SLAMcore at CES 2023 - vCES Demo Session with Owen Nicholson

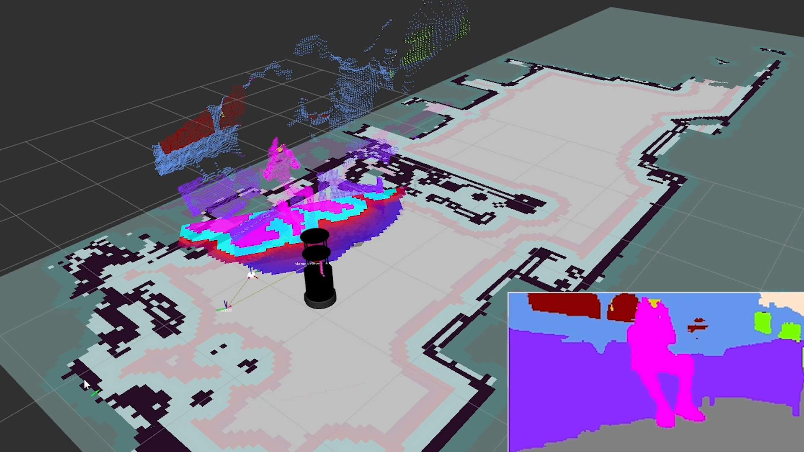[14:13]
Now as we put, I will send the robot over to the corner of the demo suite and it was doing this all autonomously.
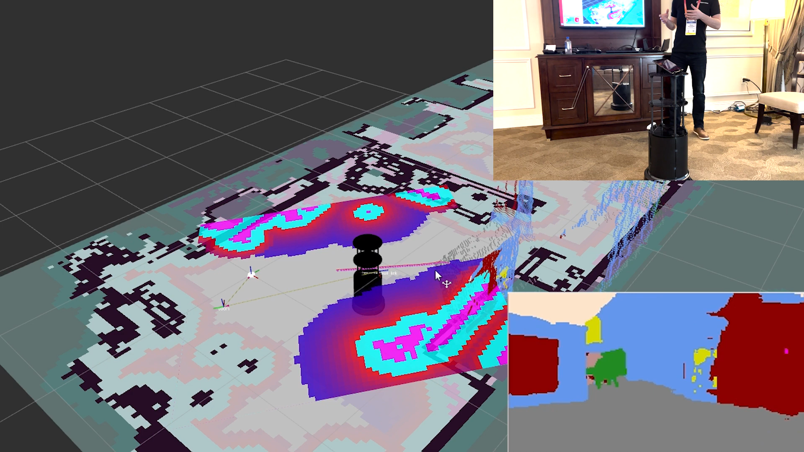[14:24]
It's able to identify obstacles that he encounters along the way and then plan a path around them.
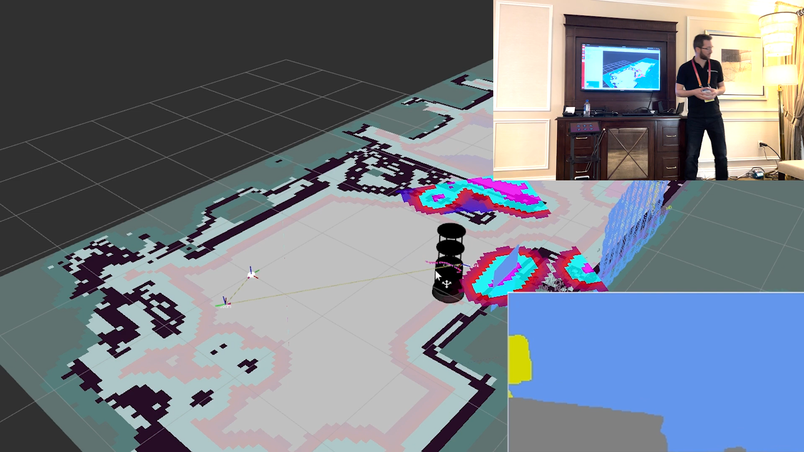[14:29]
So the first thing we'll do is we'll use just a static obstacle. I'm going to put a chair in front of it there, you can see clearly segmented as green.
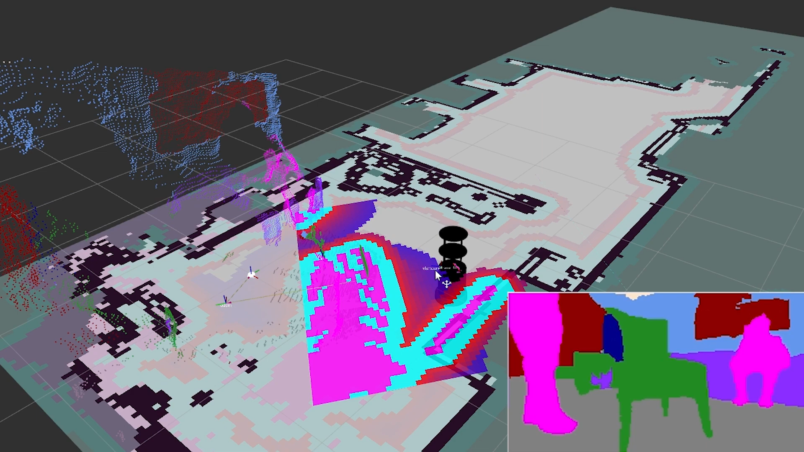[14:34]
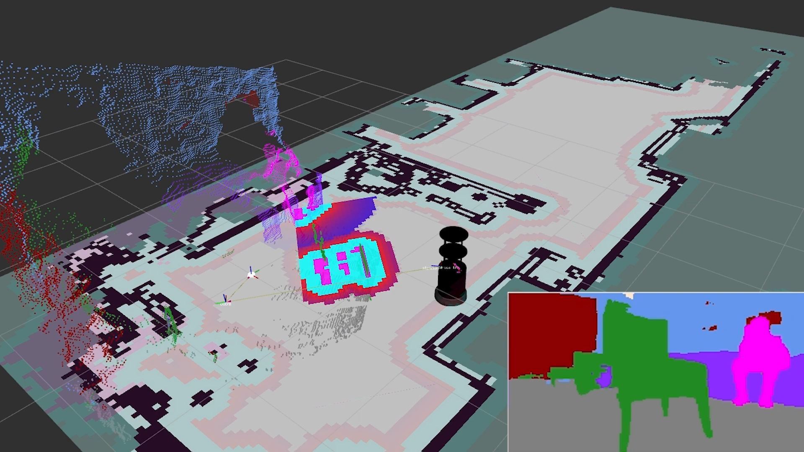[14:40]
And when I send the robot to the other side of the room,
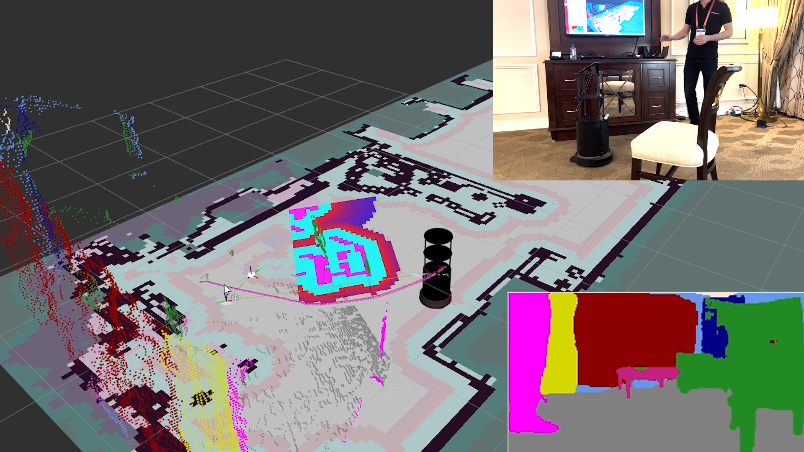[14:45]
it automatically avoids the chair and plans its path around it.
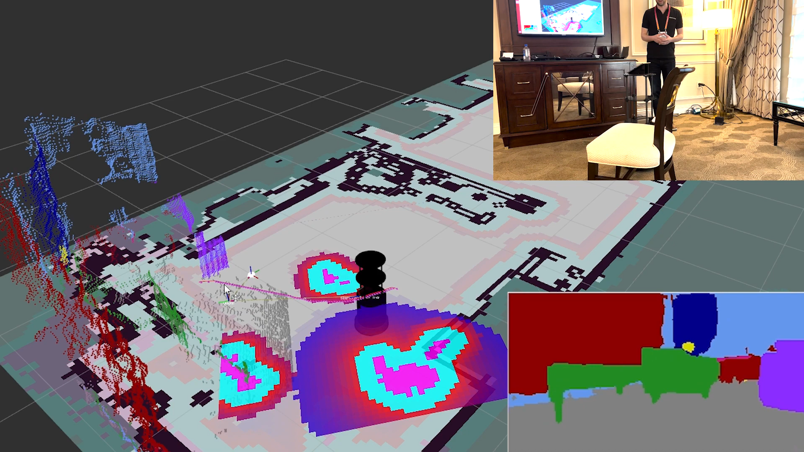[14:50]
Now one thing to notice is we put a margin of
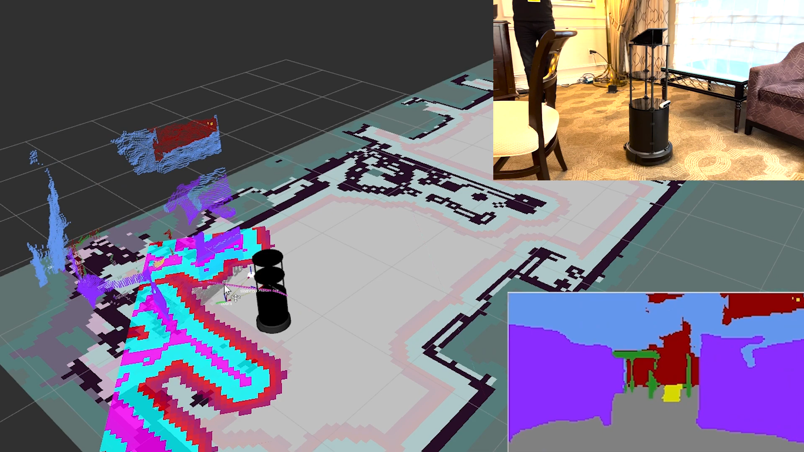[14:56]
error to make sure that the robot doesn't make contact with the obstacles it encounters.
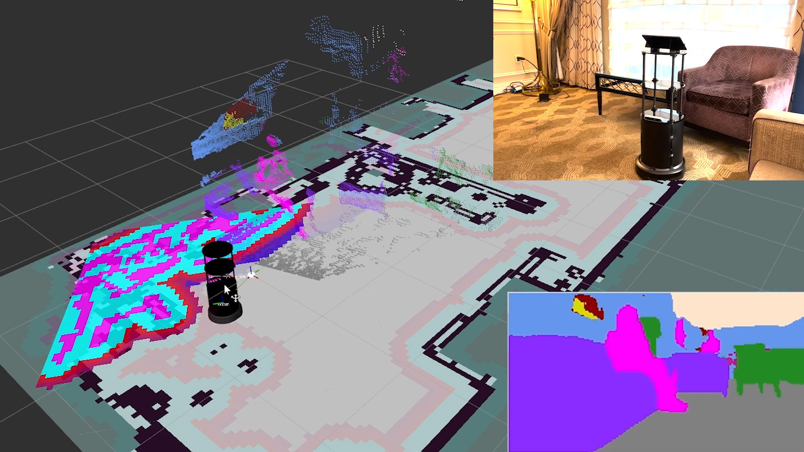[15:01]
So for that chair it was relatively small. But in the industrial world, safety is absolutely paramount, particularly around people. So if you'd like to stand up, we can actually show what happens when the robot sees a person. You can see yourself there in the bottom left, your legs are being segmented out,
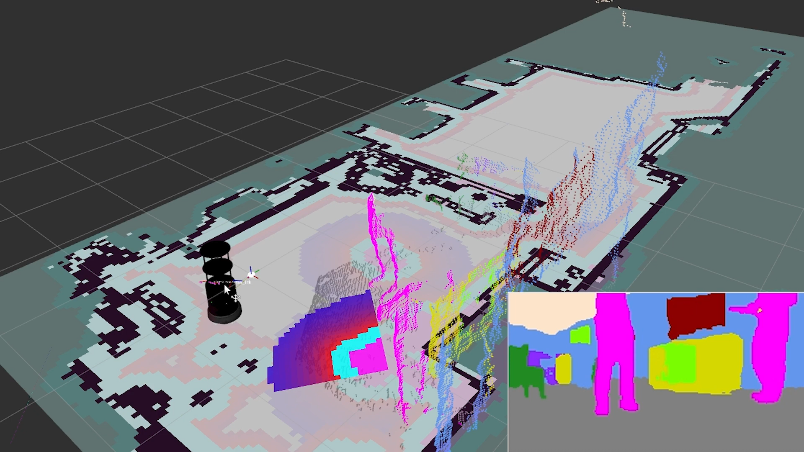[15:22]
but actually in the map you can see there's a much wider blue area which is the exclusion zone of the robot means it will not enter that space.
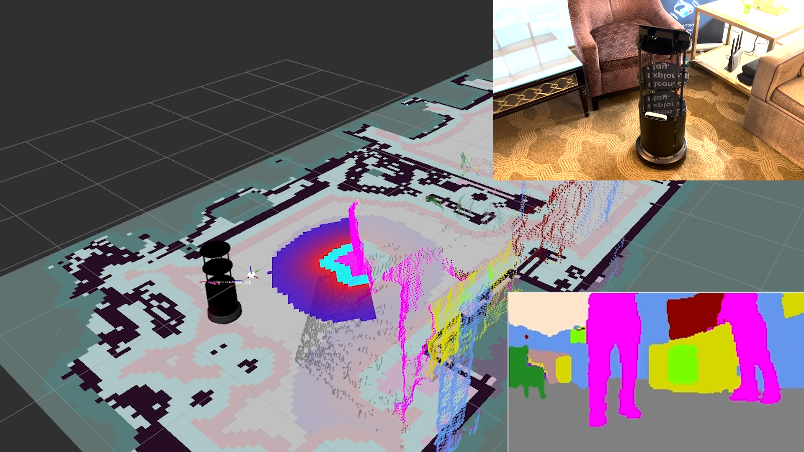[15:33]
So when I send the robot to the other side of the room now,
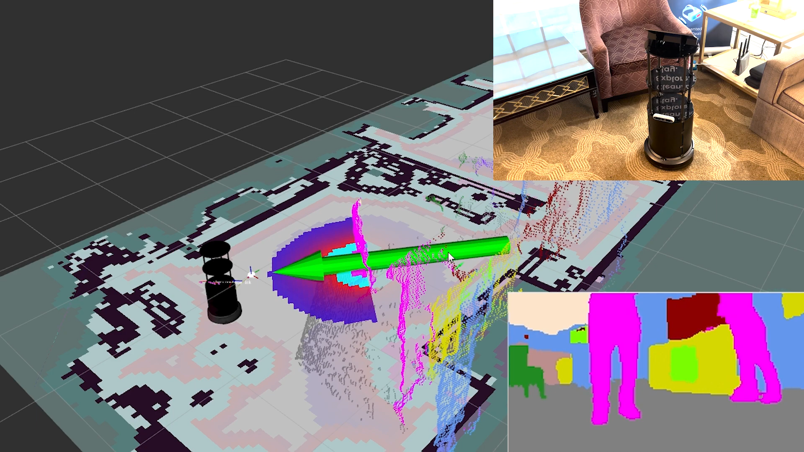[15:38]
the path that the robot plans is much
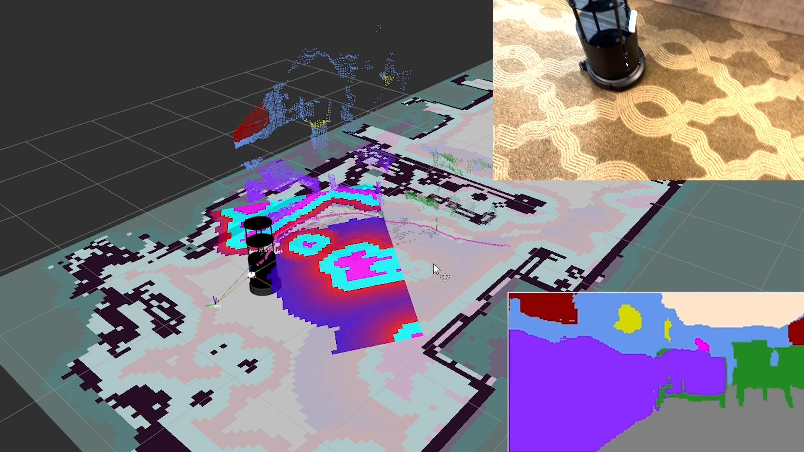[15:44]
wider to avoid actually any chances of making contact with a person.